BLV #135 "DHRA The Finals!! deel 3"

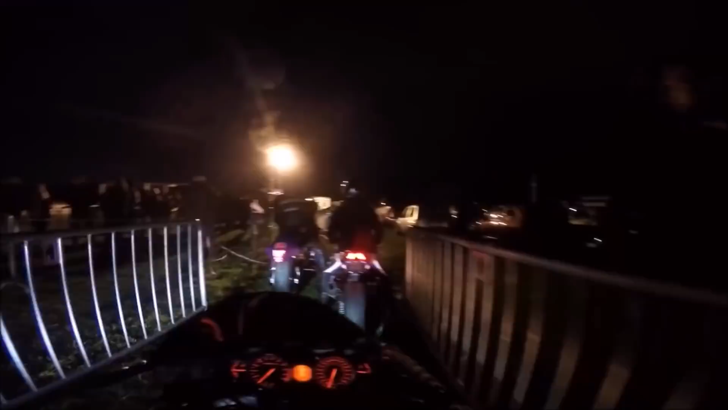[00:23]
Nou fam, jullie zien het. Het is inmiddels fucking donker. Ik heb wel de nachtsettings aangedaan.